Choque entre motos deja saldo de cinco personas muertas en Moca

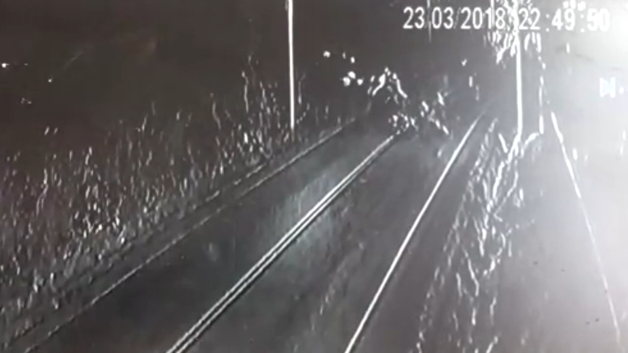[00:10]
Estas son las impactantes imágenes del choque entre dos motocicletas que dejó un saldo fatal de cinco personas muertas en la carretera Moca Las Lagunas.